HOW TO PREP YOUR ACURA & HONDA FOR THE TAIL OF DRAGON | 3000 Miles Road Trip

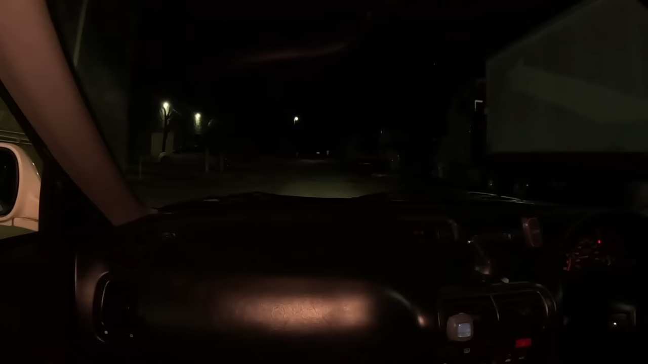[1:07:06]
All right, you can see it lights the road up 100 times better than it used to with the stocks.